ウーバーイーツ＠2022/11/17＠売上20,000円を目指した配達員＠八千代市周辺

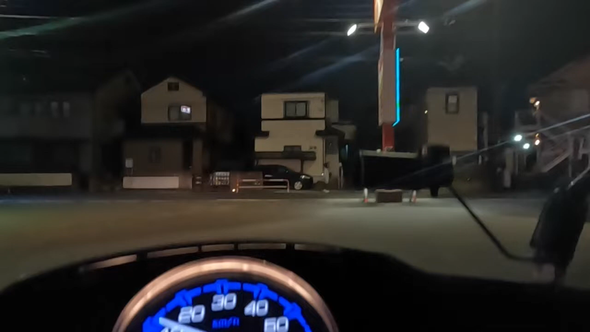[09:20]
えー15分程度の無音で済みましたウーバーさん鳴ってくれました1000年の宴、八千代緑ヶ丘店4.
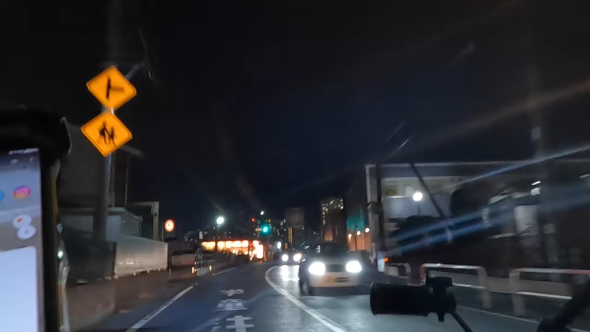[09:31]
4kg、23分701円です行ってきます
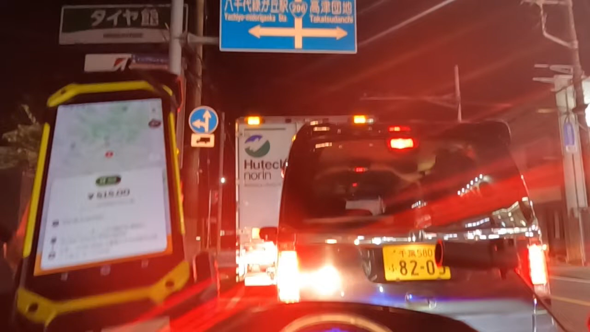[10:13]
いやー、ずいぶん久しぶりになってくれましたびっくりドンキー八千代緑ヶ丘店2.5kg、16分515円ありがたく、行かせていただきます
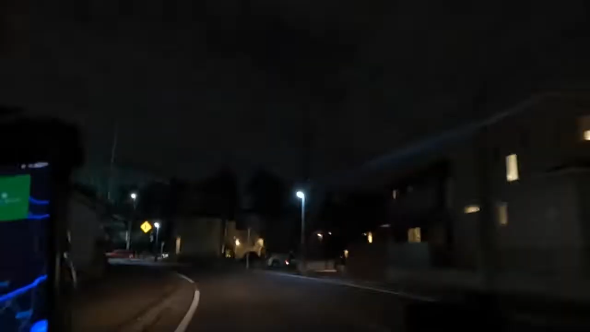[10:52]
9時13分、配達完了しました次の依頼はないです
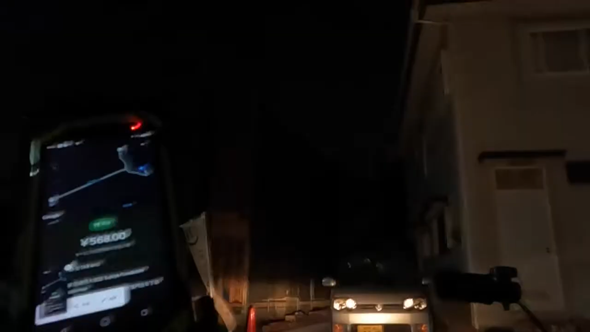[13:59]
うーん、100円台かちょっと遠いけど最後行きますか多分これで大台4.
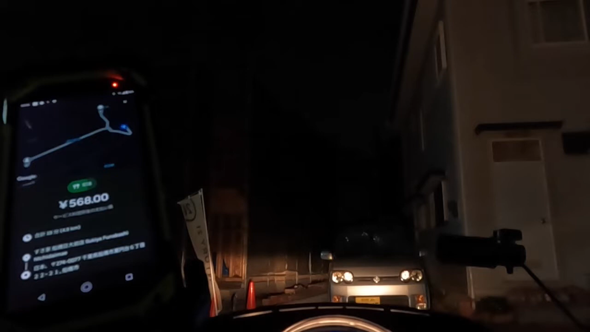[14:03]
9キロ19分、スキヤ船橋に時代前店568円11時8分、受けます
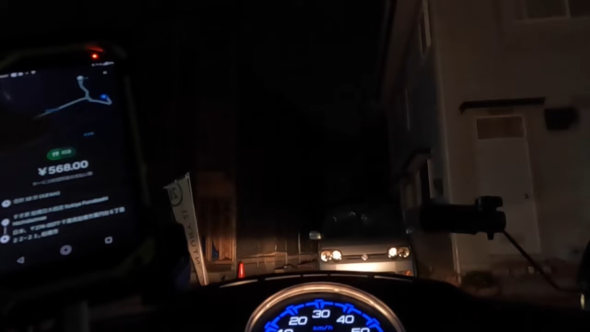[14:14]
で、一つ前のスキヤさん今配達完了してまーすでは、